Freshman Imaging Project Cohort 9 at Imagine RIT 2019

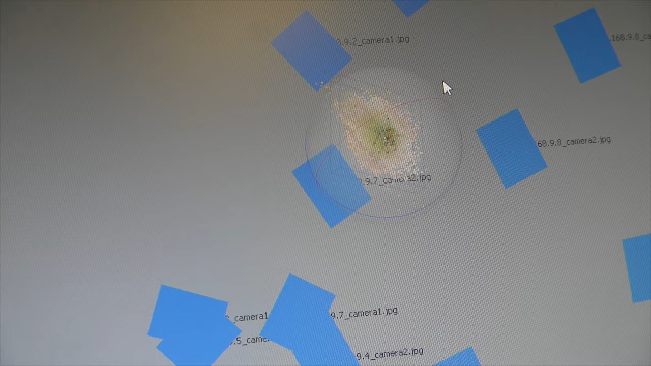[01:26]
Through the usage of a pre-packaged processing program, similar points are identified between images.
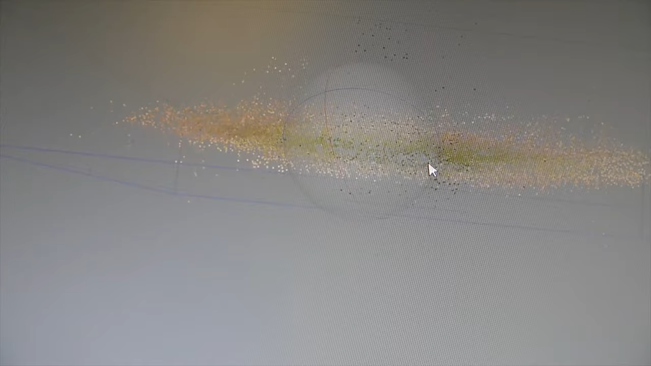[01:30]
These points are the foundation of the 3D model we create.
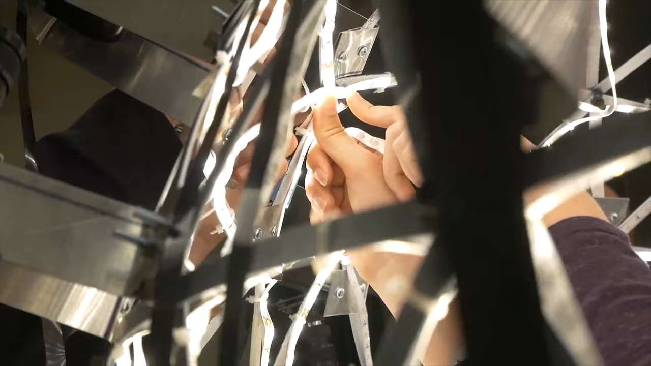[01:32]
From there, the program identifies texture and color of the subject to build the model in under 3 minutes.
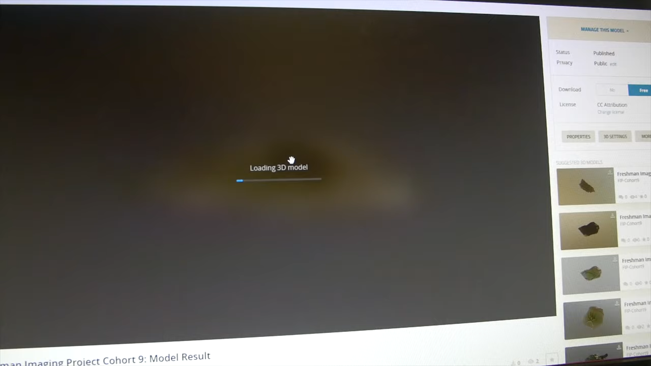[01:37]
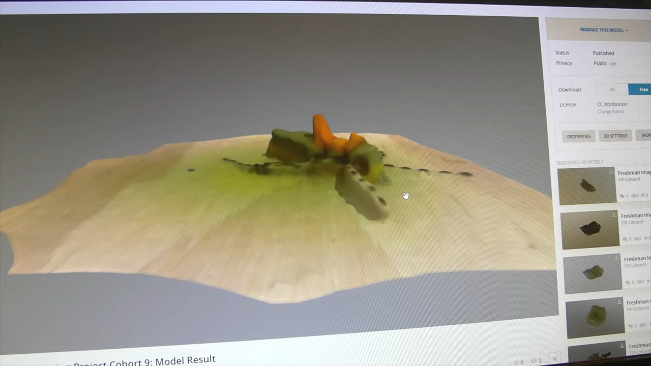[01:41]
The result is immediately uploaded to Sketchfab, a 3D model sharing website.